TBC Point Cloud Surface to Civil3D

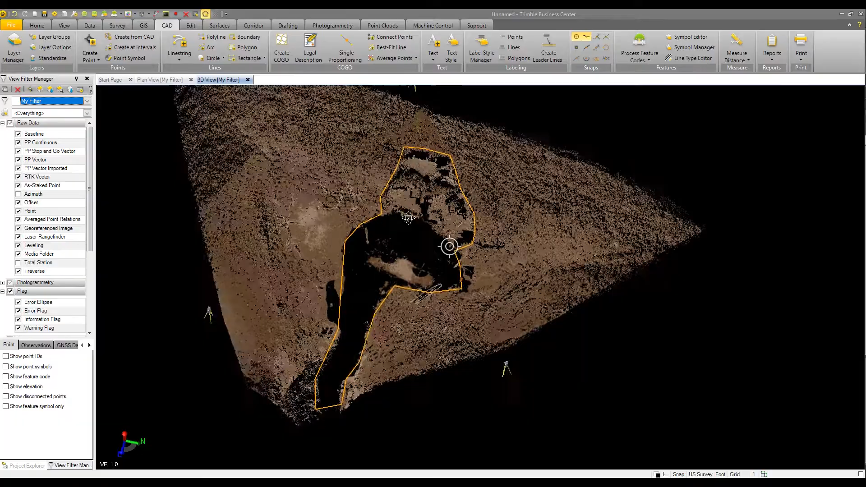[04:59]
okay so i've got this line in here we can look at it and didn't do too bad of a job
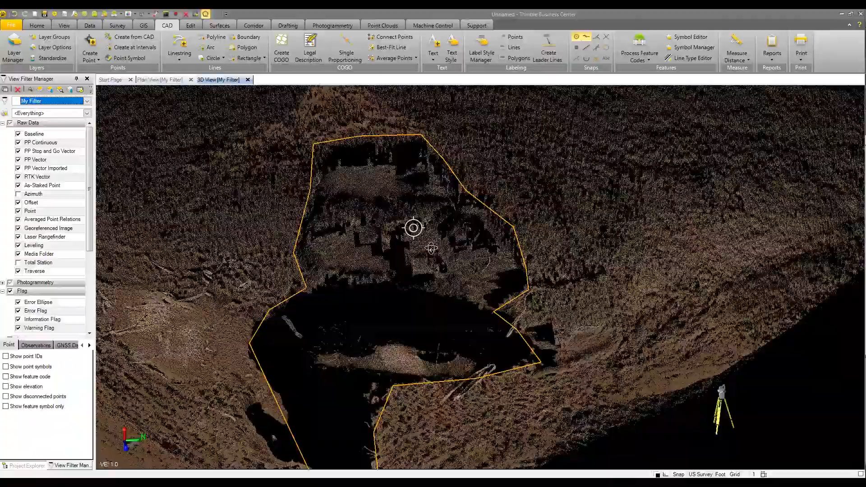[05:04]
just kind of randomly went through their picking looks like that point could have been a little bit higher but it works
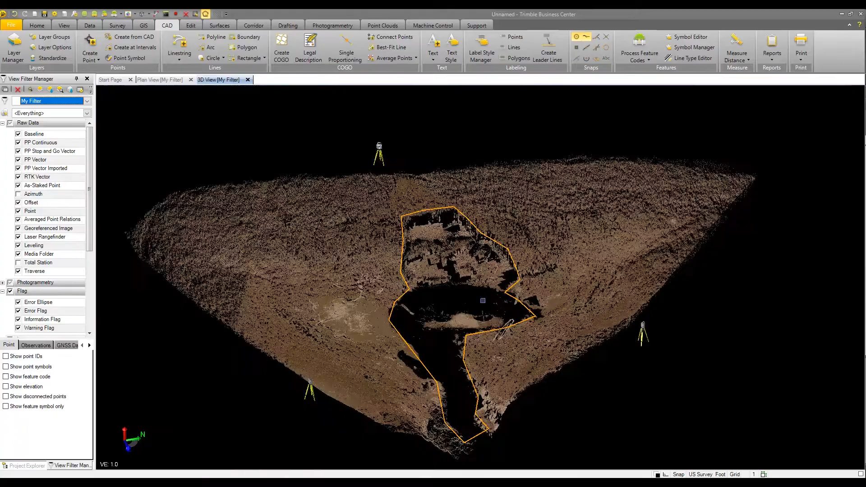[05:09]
okay so now what we want to do we've got way too many points in here this this point cloud is way too dense for what
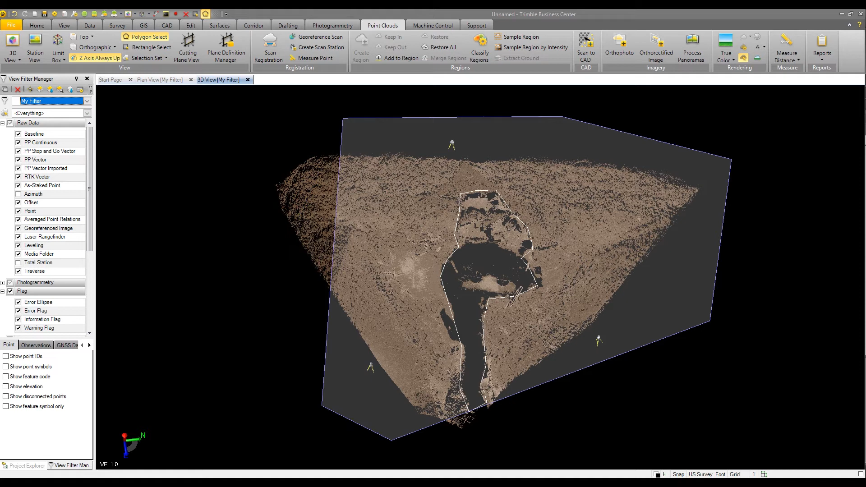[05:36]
well actually why don't i just do that i can pick right here to select the whole thing i'm going to say sample region now what sample region does is it actually removes some points from this but it's going to do it it's called spatial sampling so what we're going to
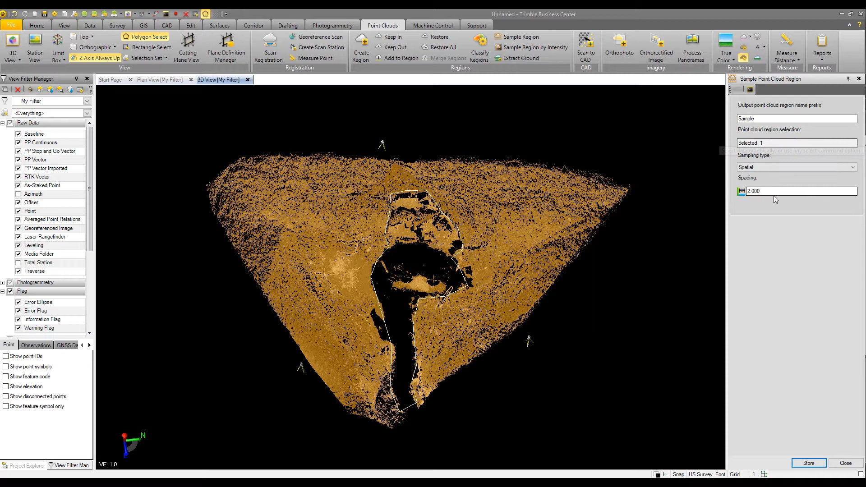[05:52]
do now is i'm going to take a spacing down to like two foot of work let's do that so i'm going to say store now that that's my my point every two foot on here and if we go look under regions sample two foot so that's what i've got now if i
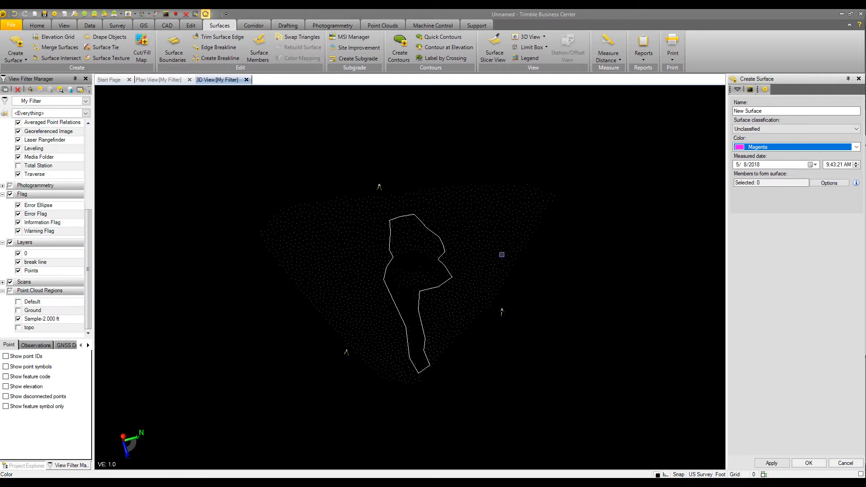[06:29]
go in to surface and i just say create a surface um let's give it a color of magenta there again i just click whoops after i click in there i hit select and i'm going to select everything in here now you can draw a box around it just to make sure you get everything like that or you can hold your control down and you can select whichever one you want so i got two items selected so i have my
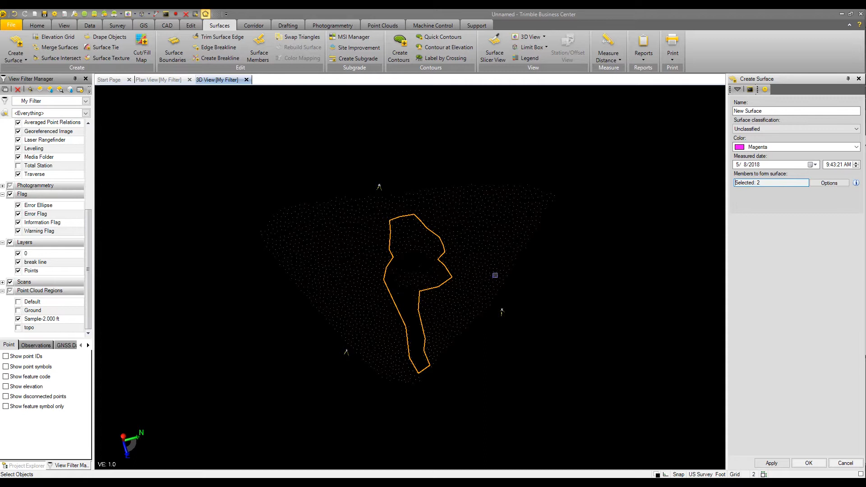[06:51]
brake line and i also have my points so now if i say okay
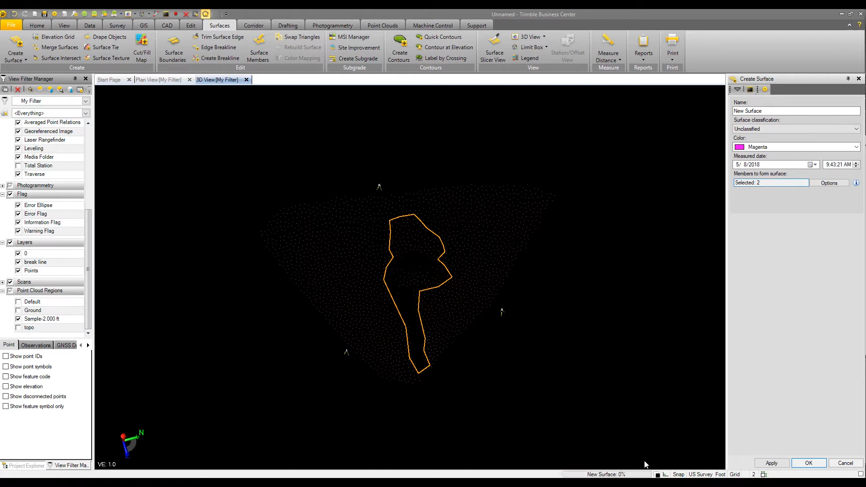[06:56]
you'll notice it's building a surface on here so that's what my surface looks like right there
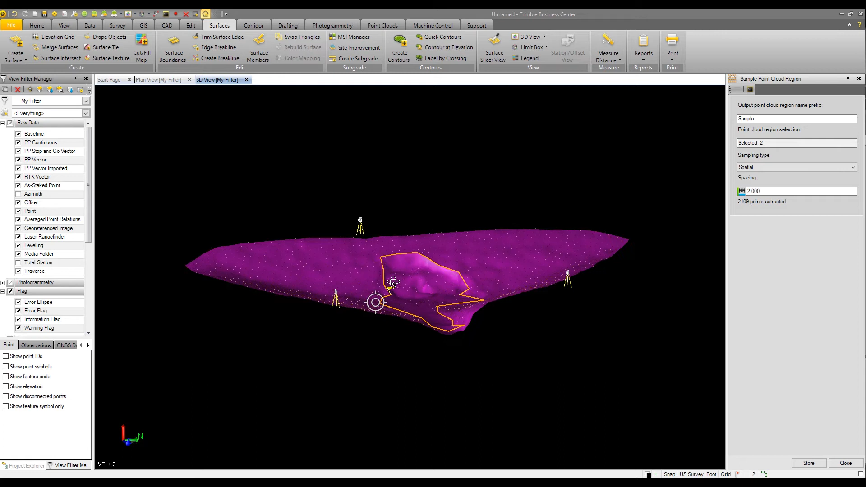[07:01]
so as you can see looks like we've got a couple points we probably could have cleaned
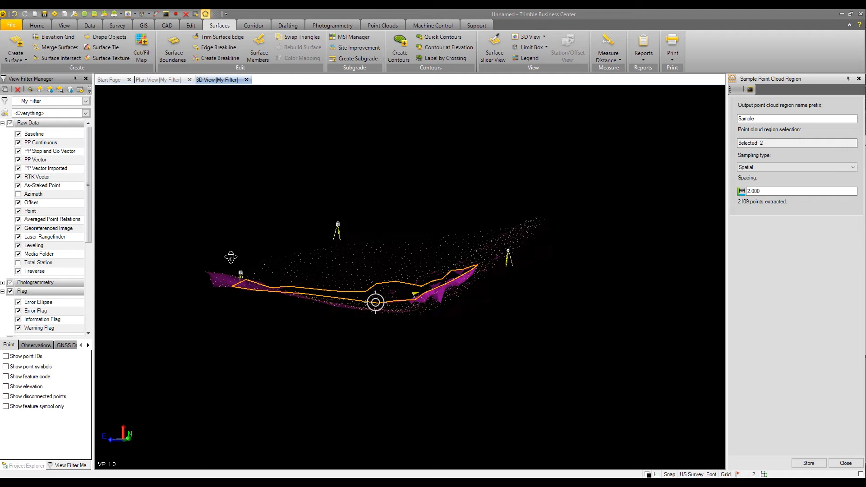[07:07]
up down there i'm not going to worry about it right now so if i go in and i say just creep let's do let's not do that let's do quick contours interval one foot
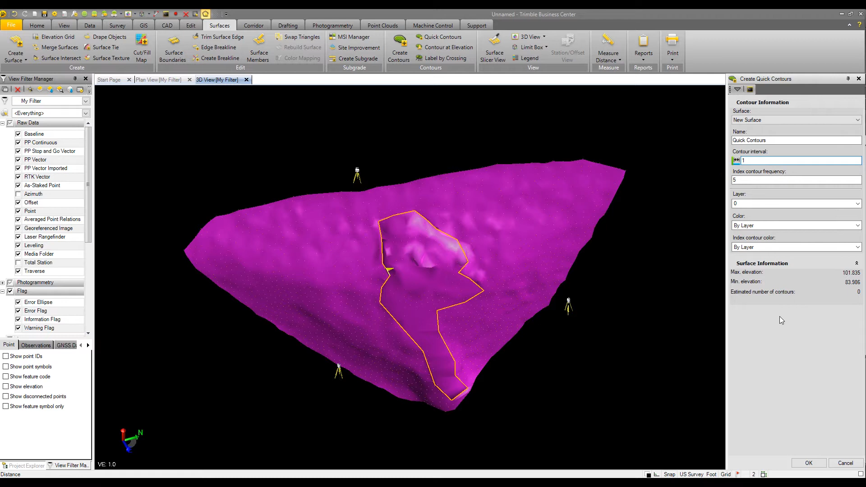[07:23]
so here we go there's my contours how's that look see my brake line see how my contours are working
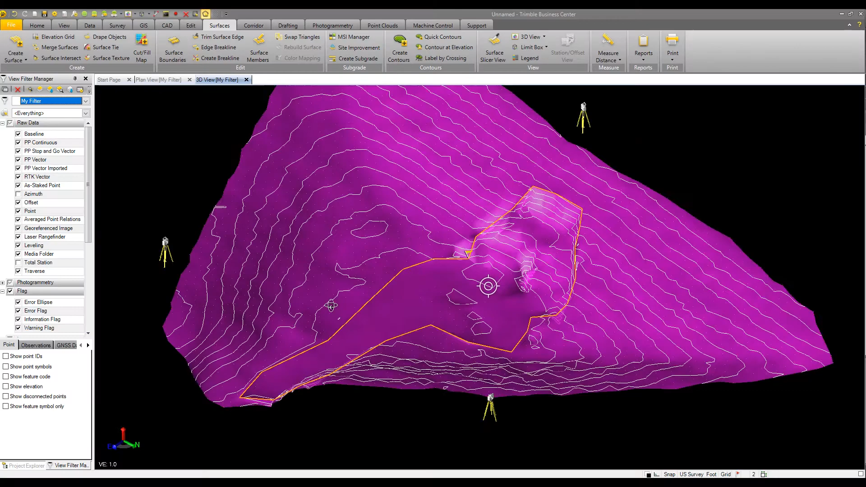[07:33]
in here see how this all worked out right pretty cool surface in here
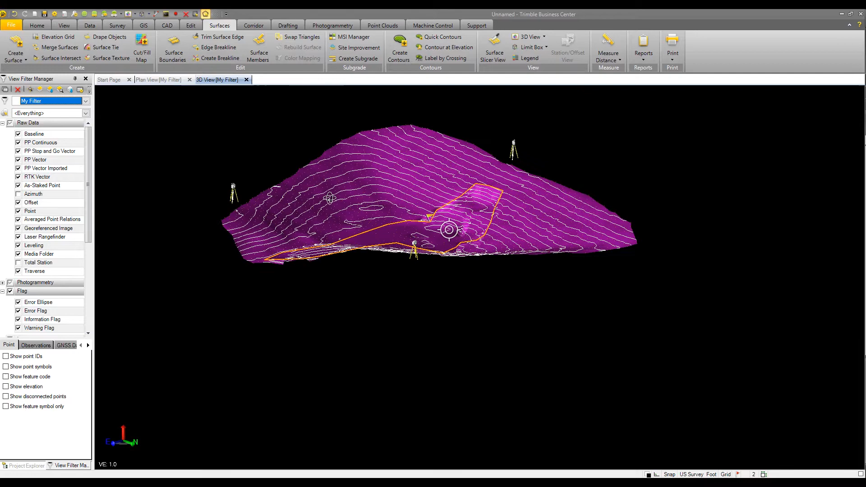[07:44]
as you can see you don't need to worry about the contours when you're bringing over to autocad because what you want is the surface so what we're going to do is go to home export
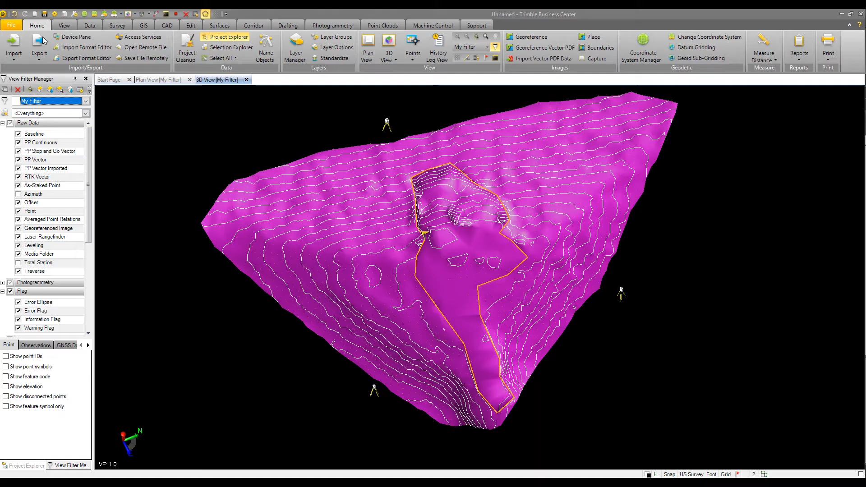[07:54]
i'm going to go to land xml exporter under construction and i'm going to select my surface in here
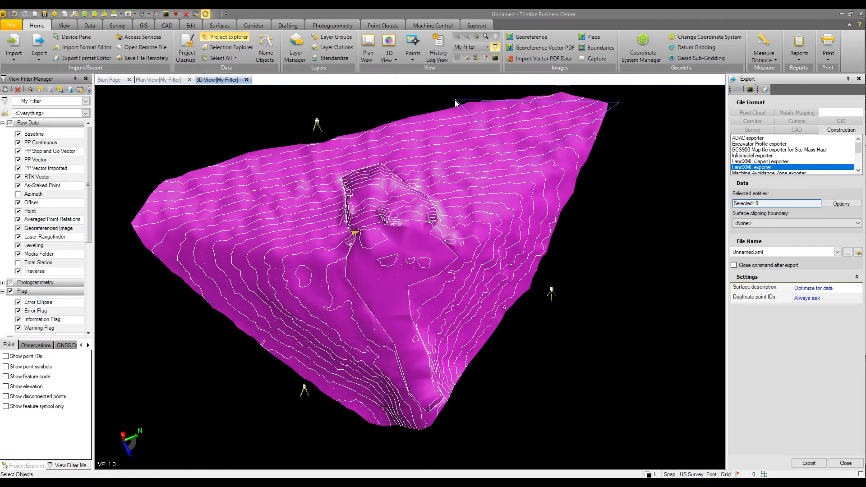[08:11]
i think i've got it selected in there just gonna make sure okay got my surface selected so i'm going to call this um topo and if i want to i can take this and put it just about anywhere i want to put it so how about we
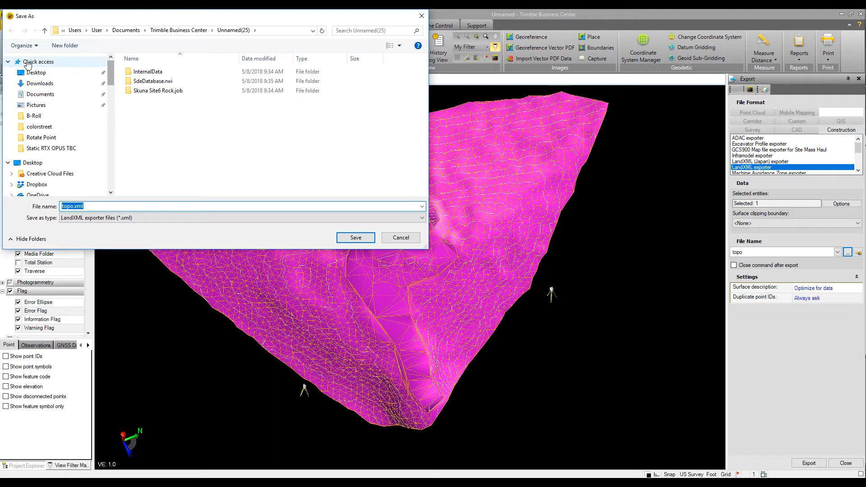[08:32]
take it to desktop everybody always gets on to me because i've got so the
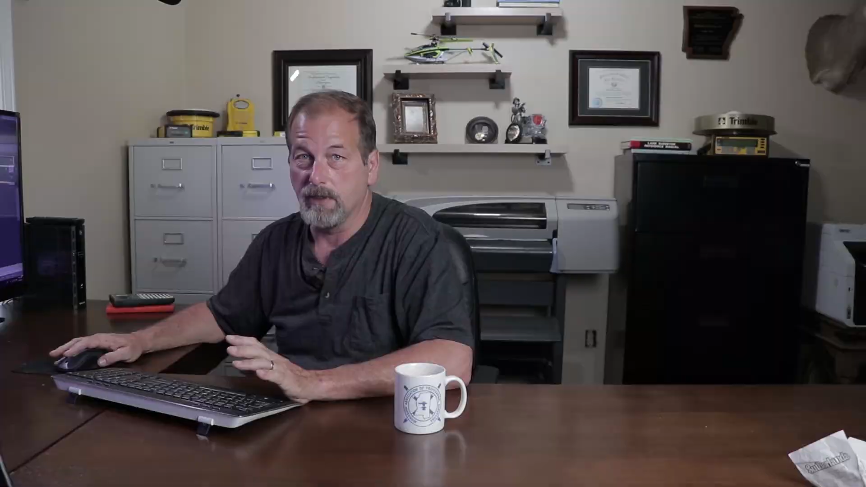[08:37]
icon from the desktop so let's go to desktop save and
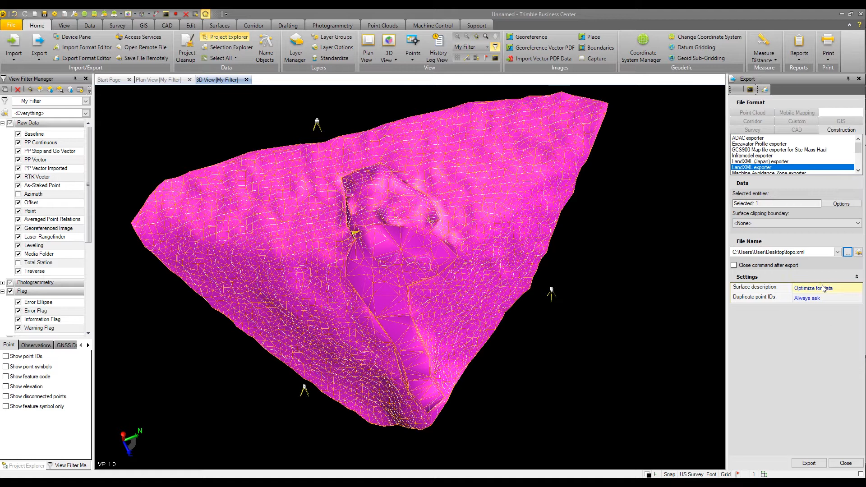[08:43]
let's say export okay now let's come over here to autocad and i'm going to go in